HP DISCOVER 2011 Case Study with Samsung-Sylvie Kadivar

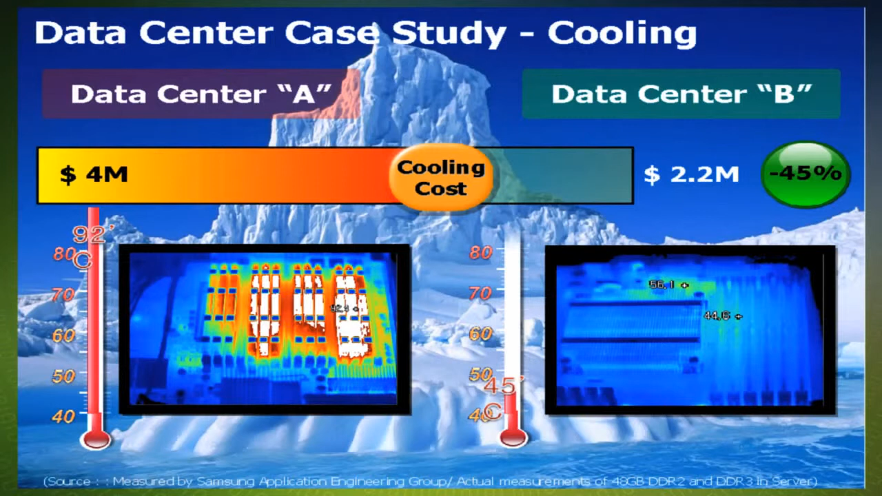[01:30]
First data center was $4 million. The second one was $2.2 million, and you can see here also from the platforms that are being leveraged the difference in terms of the temperature. Take a look also at the bandwidth.